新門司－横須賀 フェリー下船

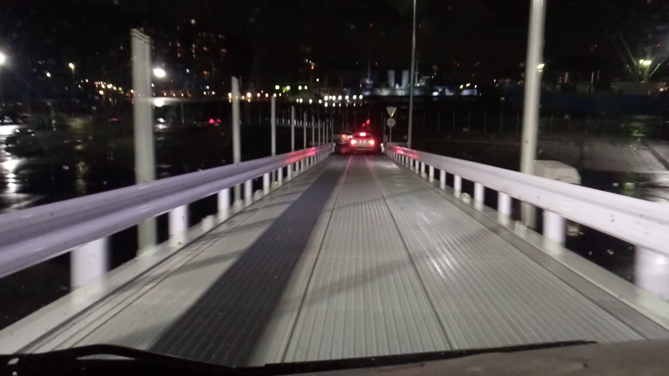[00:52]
の夜ですね、横須賀はちょっと雨模様ですね。
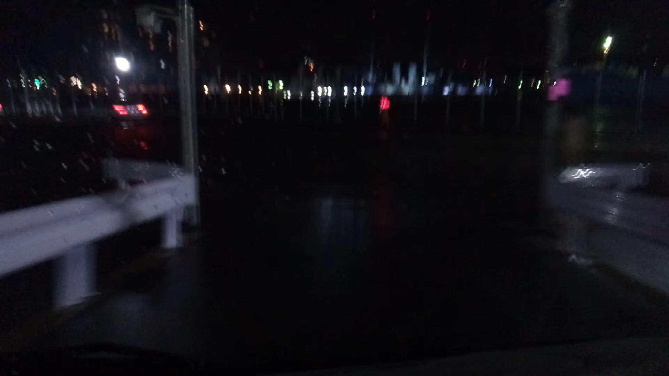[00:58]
そんなにたくさんは降ってませんけども、ちょっとパラパラ雨が降ってる感じですね。今日はですね、まだちょっとですね、車中泊する場所がですね、決まってないんですよね。なのでちょっとね、この横須賀港でですね、横須賀港ちょっと出たあたりに泊まってね、車中泊ポイントをですね、ちょっと探さないといけないですね。
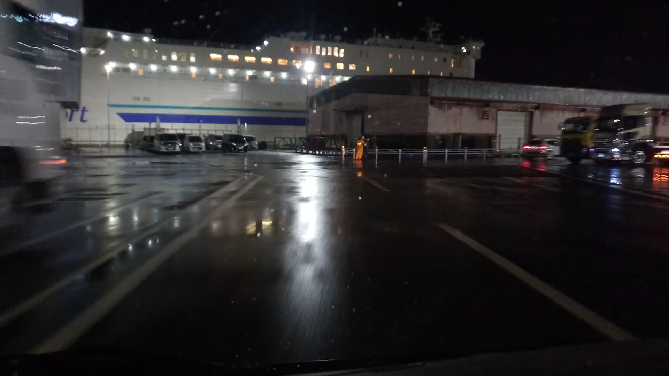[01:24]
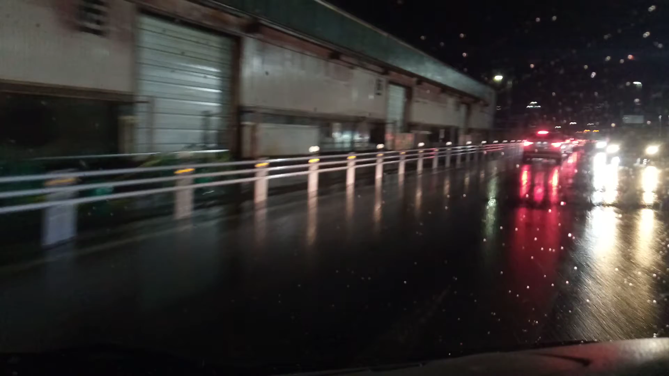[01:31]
で、横須賀港はですね、初めてなので、まあ、横須賀は何度かちょっと来たことあるんですけども、港自体は初めてなので、地図でですね、Google マップで確認しないといけないですね。
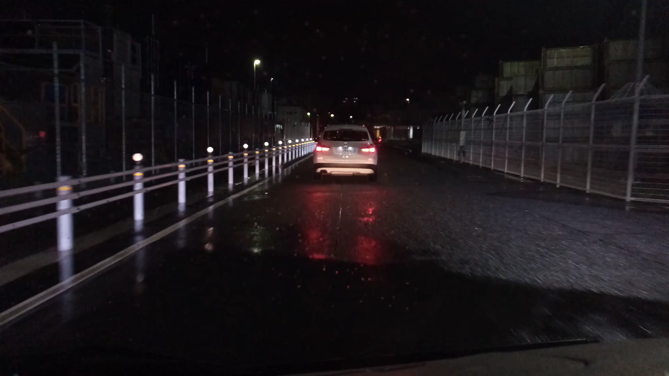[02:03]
ここからですね、一般道になる感じですね。右まっすぐ行く人と右行く人と言いますけど、ちょっと右行ってみましょうかね。
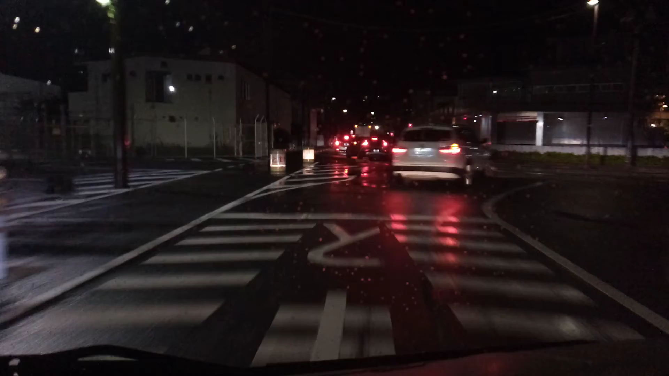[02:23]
ちょっとね、まっすぐはちょっとこれ車並んでますから、ね、信号で、ではですね、ちょっとこの辺りね、ちょっとね止まりたいですね。ちょっと止まりますもんね、ハザードつけて。
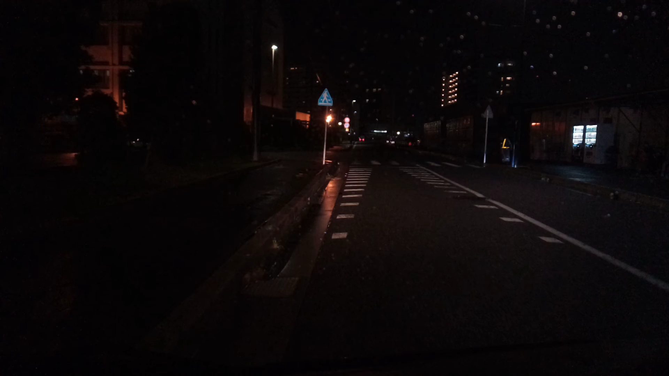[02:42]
場所はわからないのでね。それではね、あとですね、ちょっと車中泊ポイント探さないといけないので、一旦またここで、動画終わります。